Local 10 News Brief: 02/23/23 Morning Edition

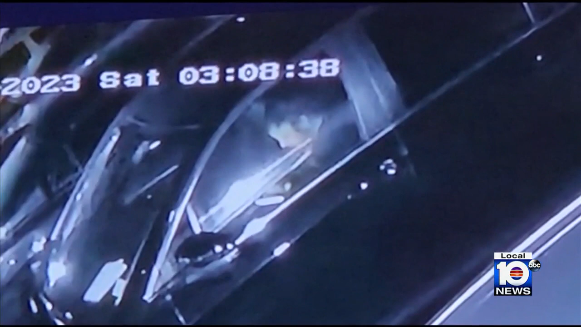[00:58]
Surveillance video you'll only see on Local 10 showing the moments before a man was murdered in North Miami Beach.